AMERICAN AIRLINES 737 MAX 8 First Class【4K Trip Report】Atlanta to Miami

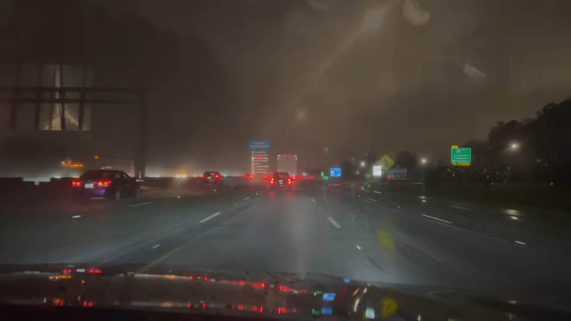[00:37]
With the low clouds and darkness,
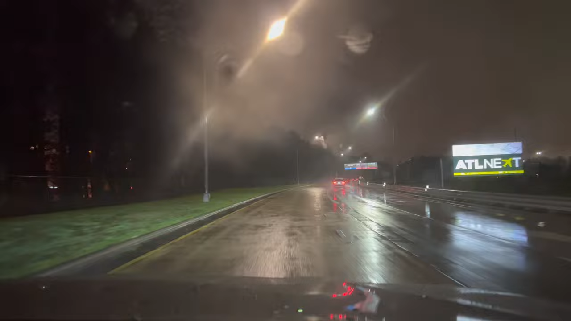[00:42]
it does kinda feel like you're driving directly towards an alien crash site, with the giant green roof's glow visible from miles away.